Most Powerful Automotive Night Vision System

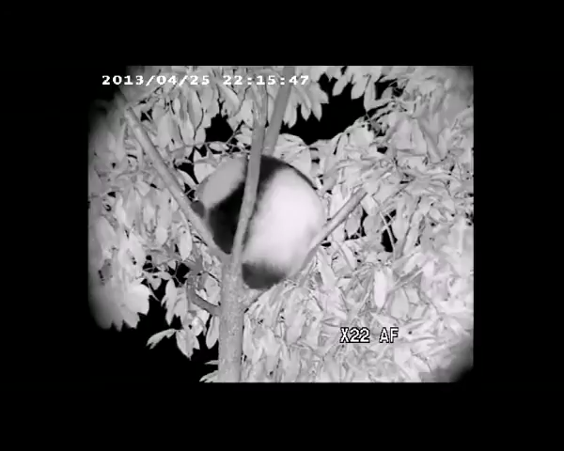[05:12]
The pandas were badly disturbed by the earthquake, and it was much harder to take care of them, especially at night. With the help of night vision equipment,
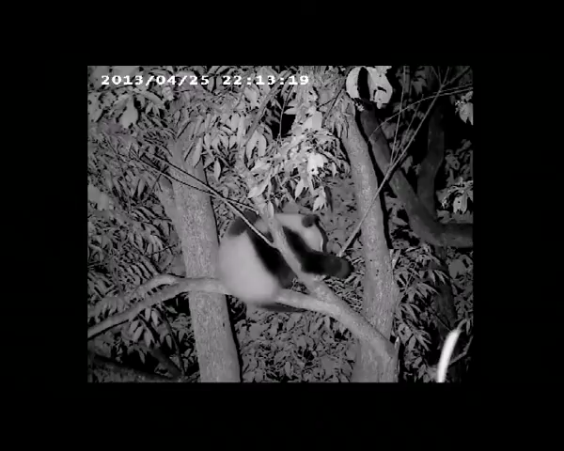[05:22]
the base team can easily monitor the pandas secretly and watch them by real time.
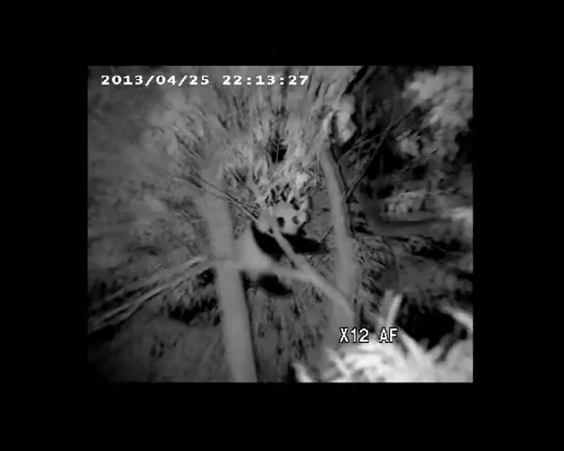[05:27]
Engineering construction project. At the engineering construction site at night,
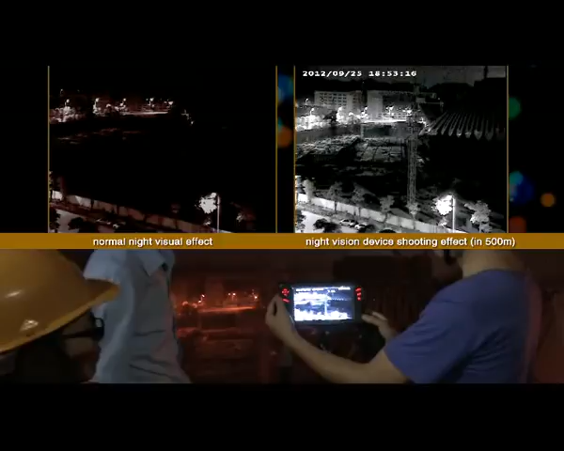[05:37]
the contrast of normal night visual effect and the effect of night vision equipment with laser open,
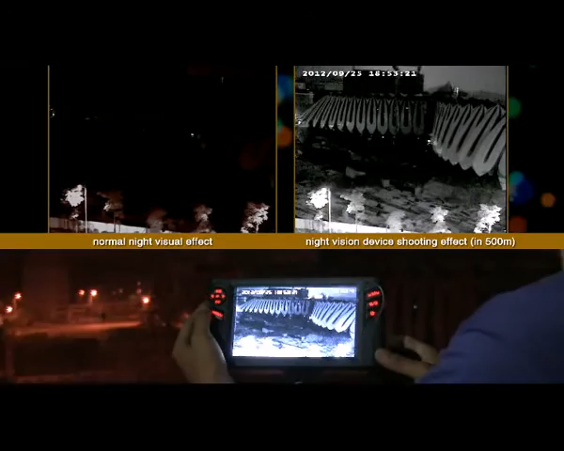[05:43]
with night visual distance 500 meters in complete darkness,
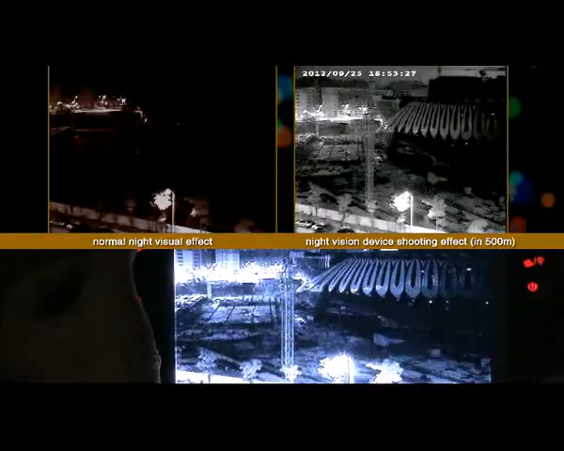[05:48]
Protruly night vision equipment can show the construction site and the safety situation of constructors by long distance monitoring.
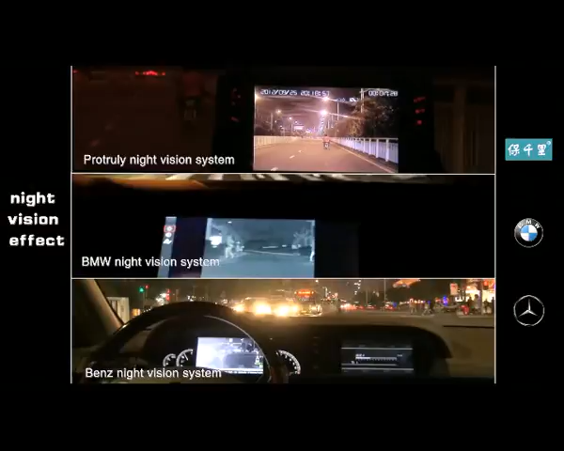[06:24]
Protruly night vision system versus BMW Benz night vision system. Protruly night vision system has been approved even better than Audi, Benz, BMW original night vision system.
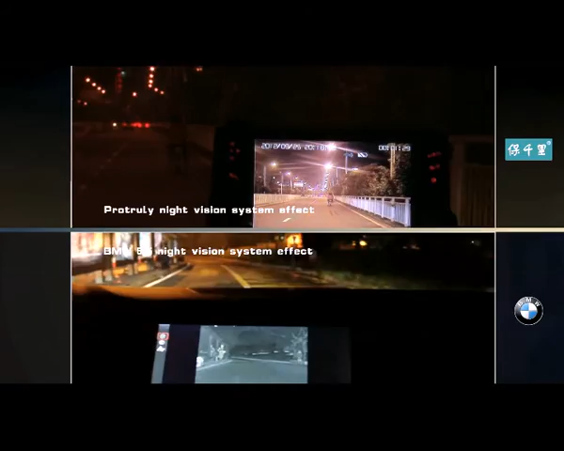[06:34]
And it has the most comprehensive technologies
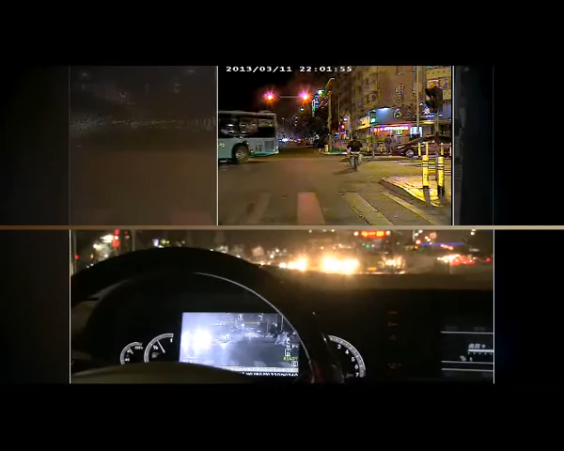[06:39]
of night vision system in the world at present.
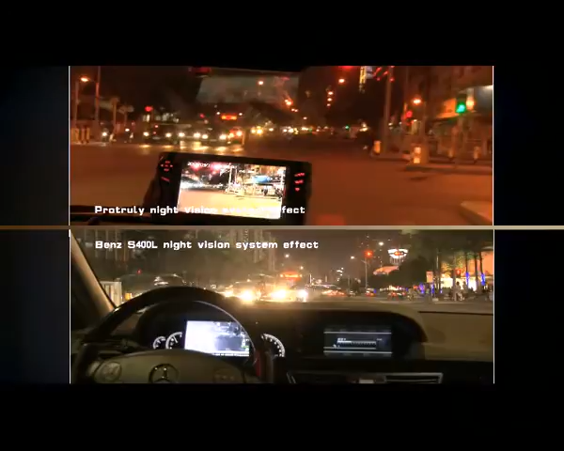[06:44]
Protruly night vision system with zoom lens. Benz S400L night vision system with fixed lens. Recognize face in 200 meters at night.